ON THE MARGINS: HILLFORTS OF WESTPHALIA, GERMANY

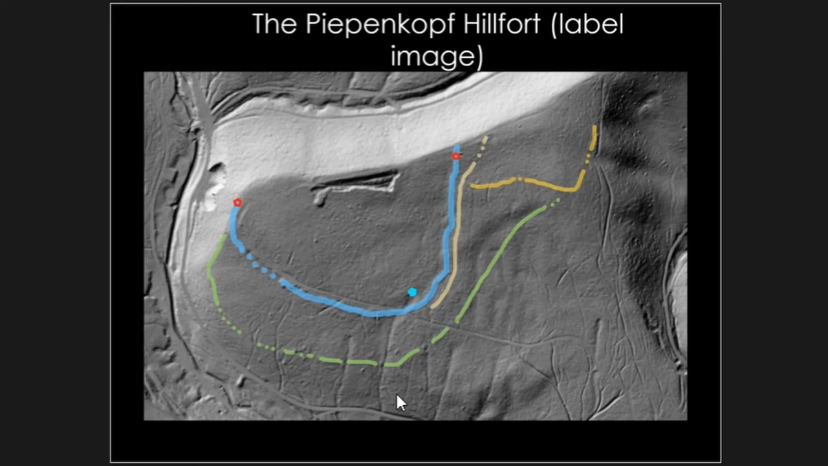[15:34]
We have a Lidar image of the Pippenkopf and you can see it's got the multi valet we've got the blue inner the yellow is a palisaded one and the green one we're not too sure it has been recorded but no one's actually ever dropped a trench over that one yet to see what it actually consists of. Excavations were done by Noblet again in 1939.